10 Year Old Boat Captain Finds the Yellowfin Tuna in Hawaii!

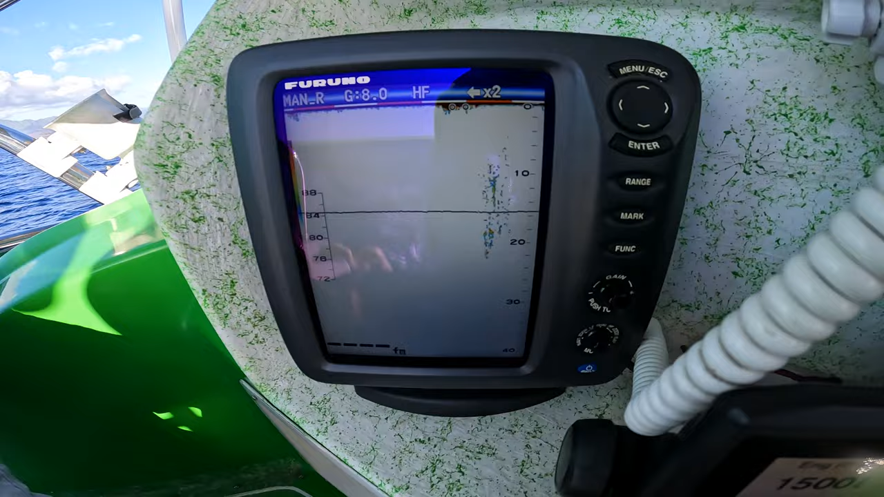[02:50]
That's not what we're after. I think that's bait. The fish are here.